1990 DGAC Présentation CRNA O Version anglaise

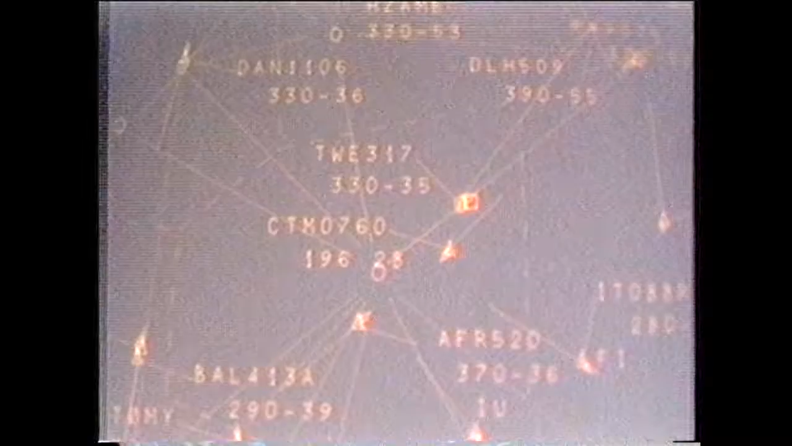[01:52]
These sectors are combined or decombined by the chef de salle according to traffic forecast and controllers available at the time.